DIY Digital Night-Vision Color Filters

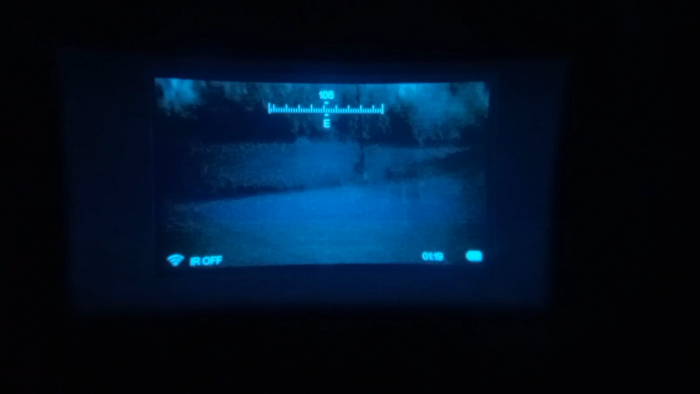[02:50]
But as you can see, that's a nice blue.
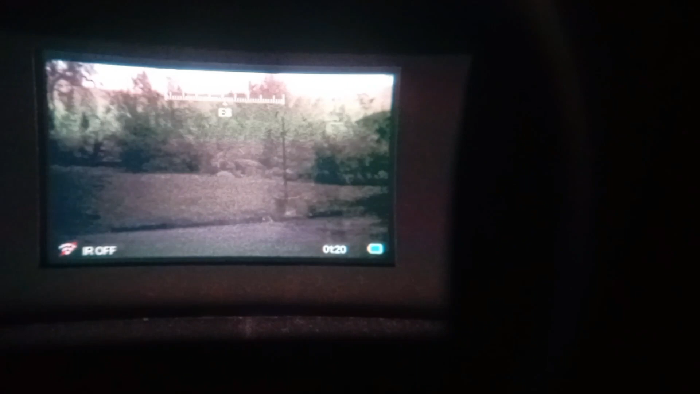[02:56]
Here's the same thing, but it's actually white now, as you can see.
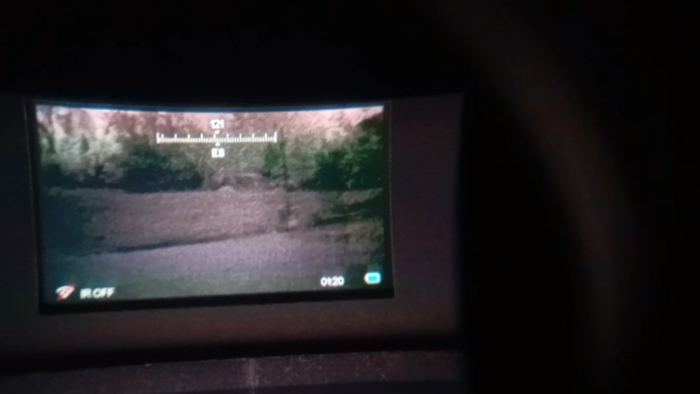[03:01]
It shows up as pinkest, but trust me, it's like a bright white.
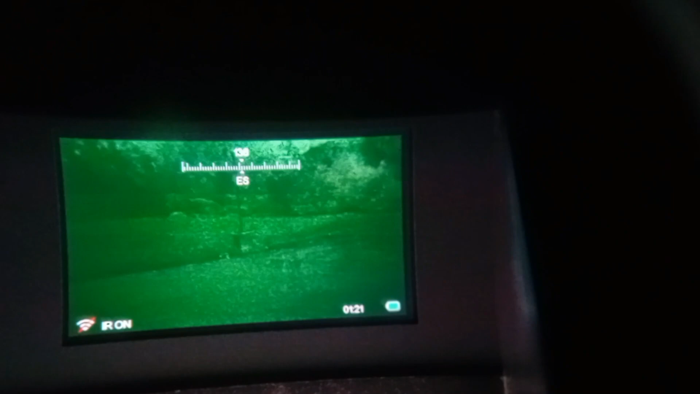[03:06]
And then finally, here's green. As you can see, it's all the exact same thing.
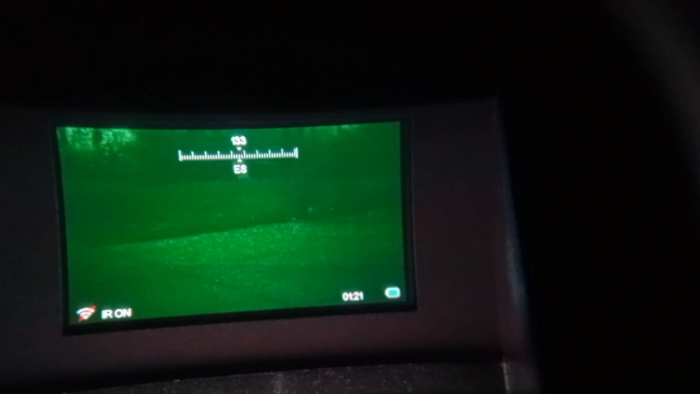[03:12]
It's just that the blue is a lot more comfortable. So I would either run it in white with the blue filters or just green.
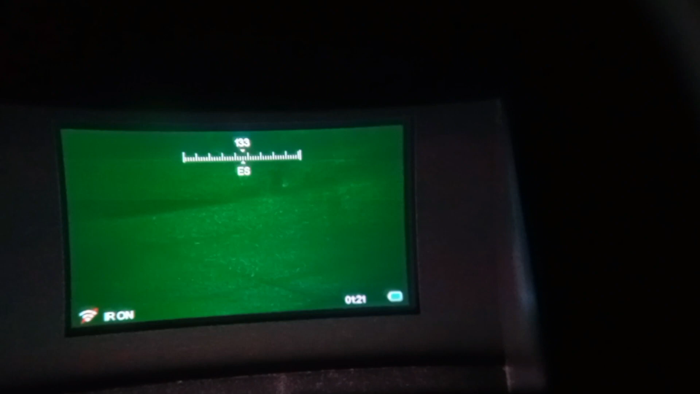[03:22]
Because those are both a lot more comfortable than just white. Anyways, I'm your host, Dollar Tree Tactical.